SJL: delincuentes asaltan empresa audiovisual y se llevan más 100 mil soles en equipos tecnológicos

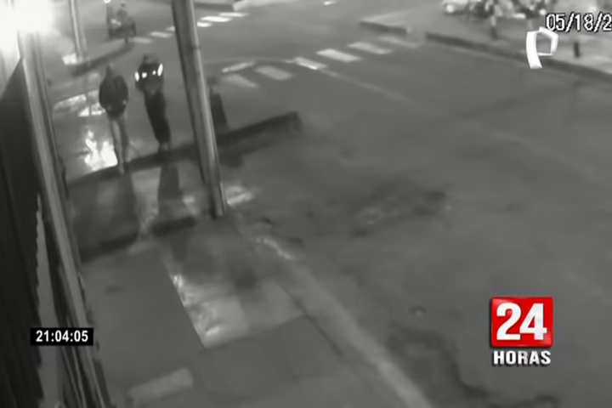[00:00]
a las dos de la madrugada, cuando estos dos sujetos aparecieron caminando de manera sospechosa por el paradero 15 de la avenida Vice en San Juan del Urigancho.